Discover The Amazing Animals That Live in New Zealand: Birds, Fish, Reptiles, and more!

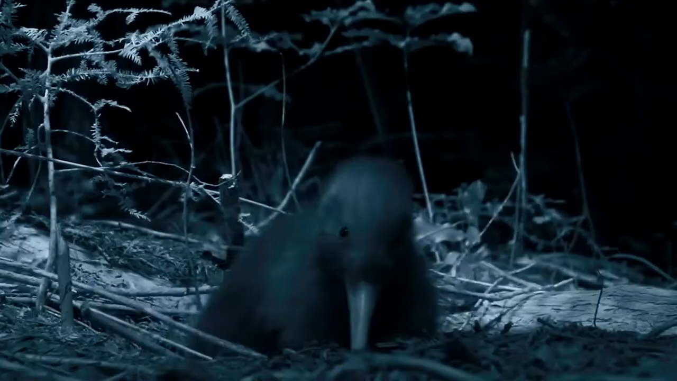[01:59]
Northlanda kiwis are a popular bird to spot here at night.